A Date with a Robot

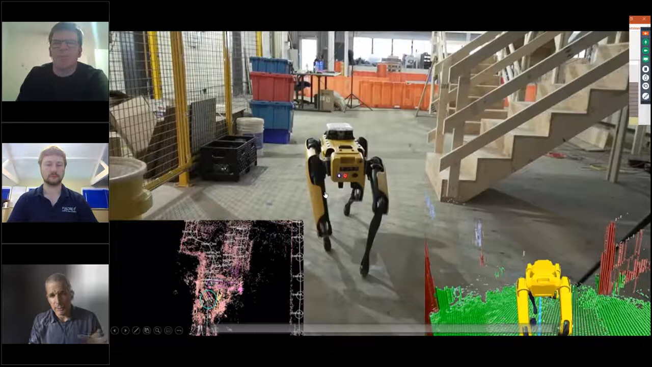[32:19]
And the example here in this video just show you the ability of the robot moving around in the construction site.
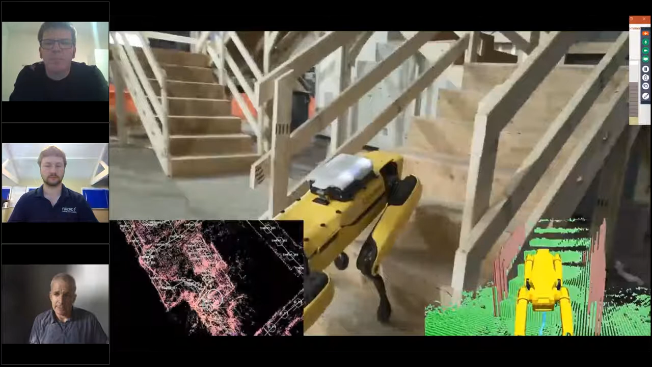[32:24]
On the bottom right side, you see the close range spatial understanding, which help with the collision avoidance.
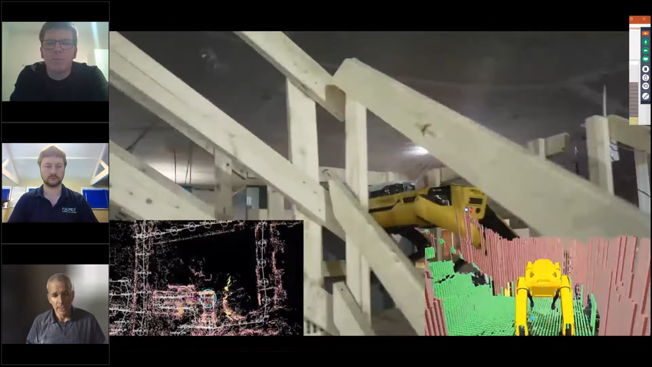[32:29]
And on the bottom left, you see the map that the robot creates